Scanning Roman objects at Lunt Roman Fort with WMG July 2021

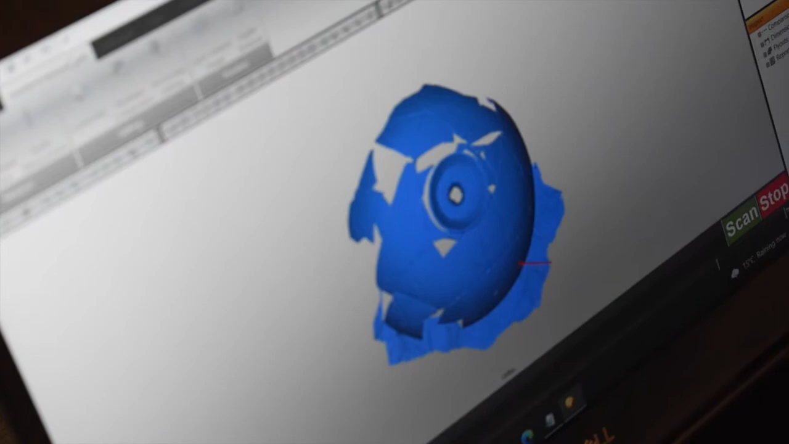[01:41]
So these scanners are really good at picking up most surfaces.
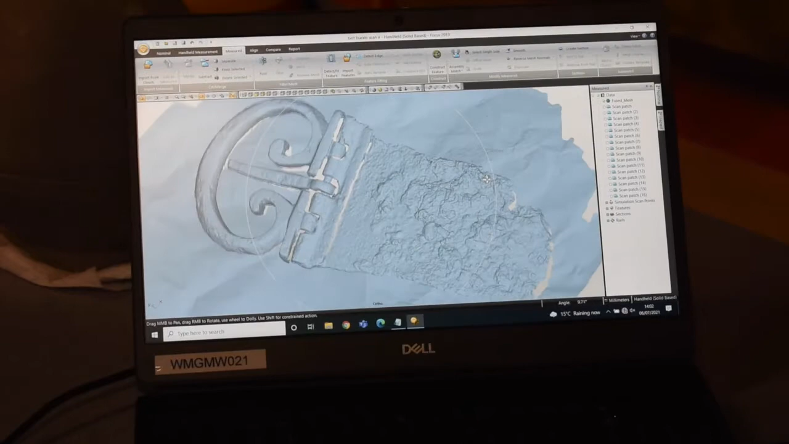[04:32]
And what we'll do is we'll remove all of this floor space here.
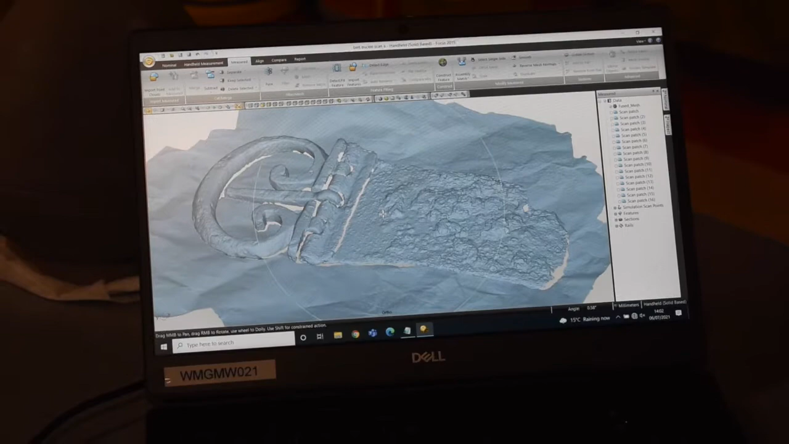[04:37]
And then with the other scan we'll merge them both together.
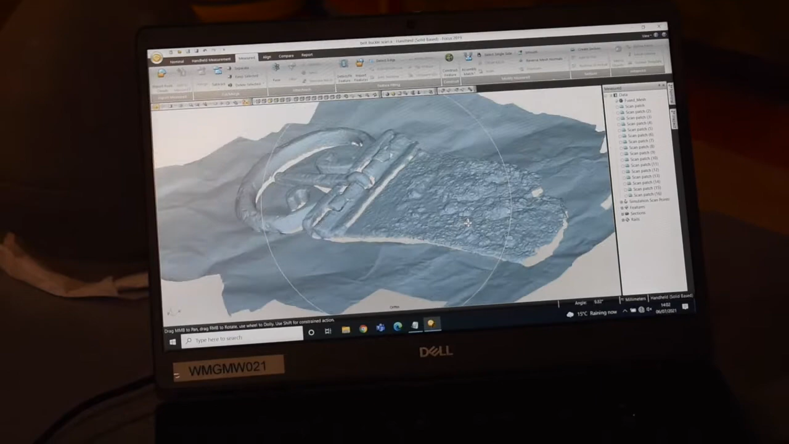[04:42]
The detail is nice. Yeah it's amazing isn't it?